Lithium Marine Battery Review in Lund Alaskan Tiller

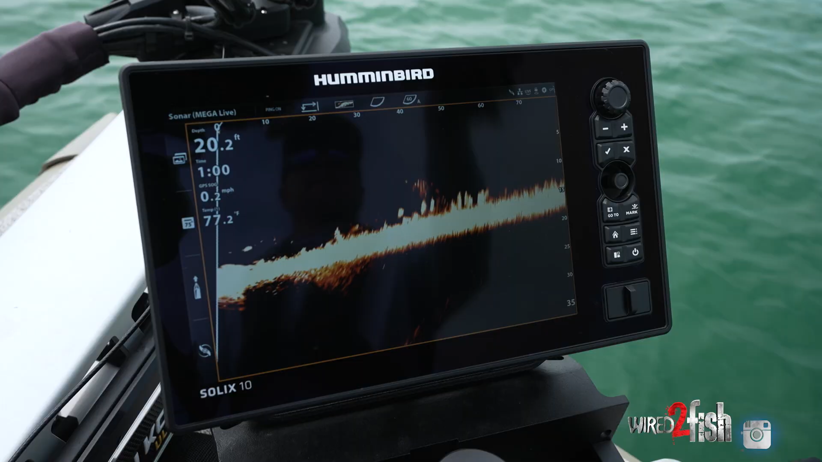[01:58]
On screen: depth 20.2 ft, water 77.2°F, speed 0.2 mph
What this dual purpose battery allows for is powering deep cycle applications such as fish finders,
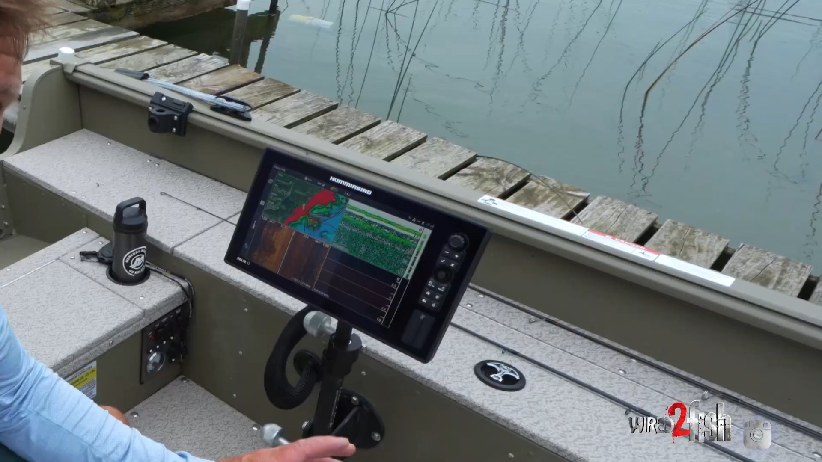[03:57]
In total that's 8.7 amps per hour just on fish finders and the Mega Live or forward facing sonar transducer.
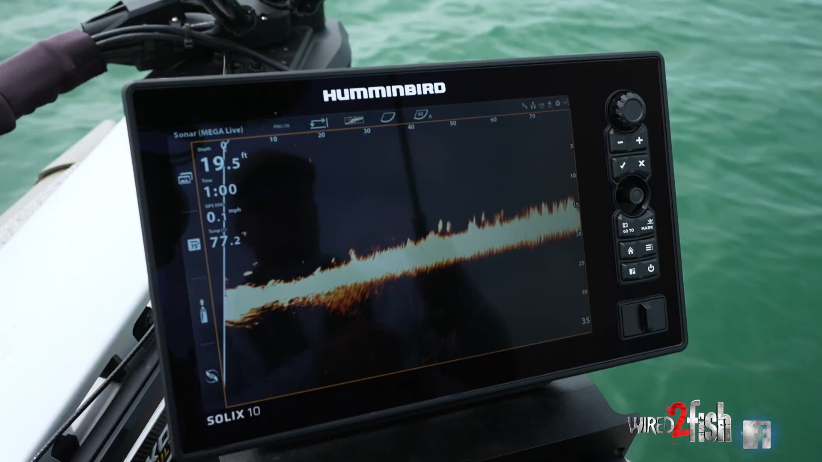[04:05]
On screen: depth 19.5 ft
I'm going to round that up to 9. So let's say we're out for a 12 hour fishing day. 12 times 9 is 108. 108 amps.
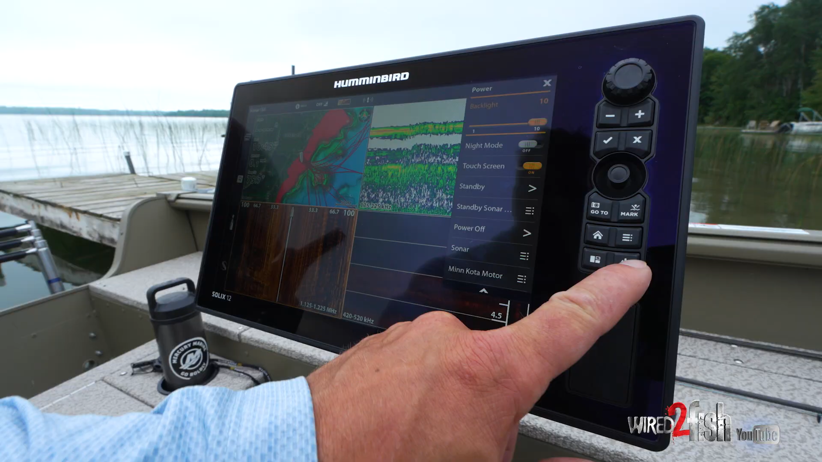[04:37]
Even though I have a ton of power I still
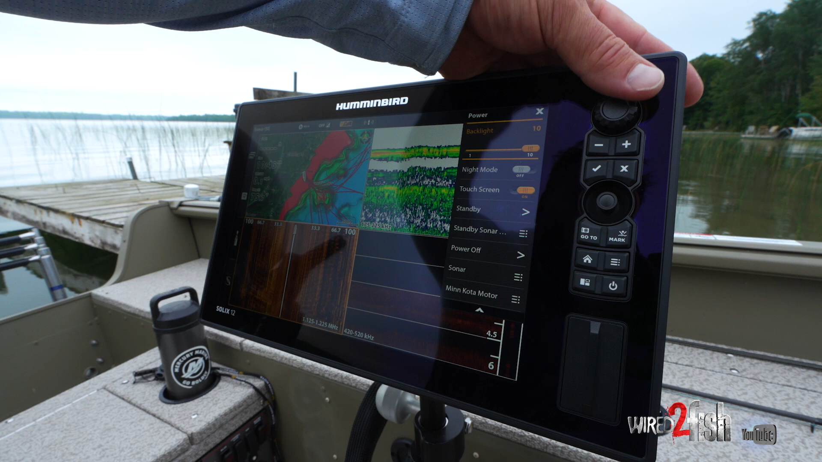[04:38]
like to turn the backlight down if I don't need full light. We have cloud cover today so this is going to save quite a bit of power.
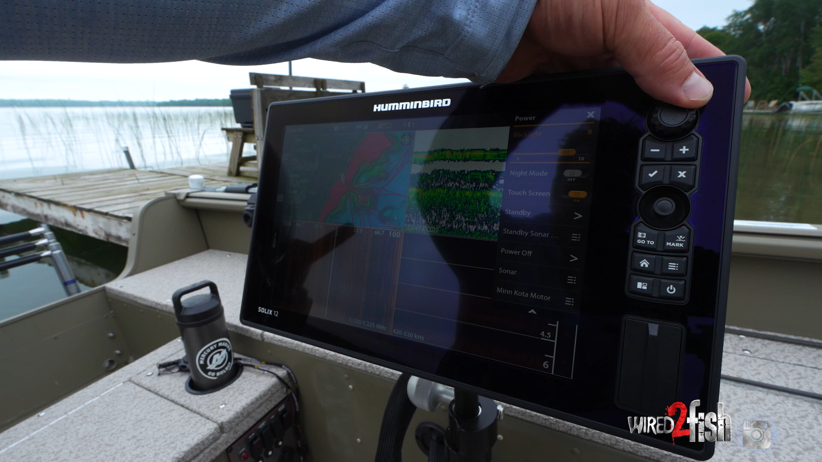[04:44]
When I get up front and I start fishing I always put the back unit in standby like this.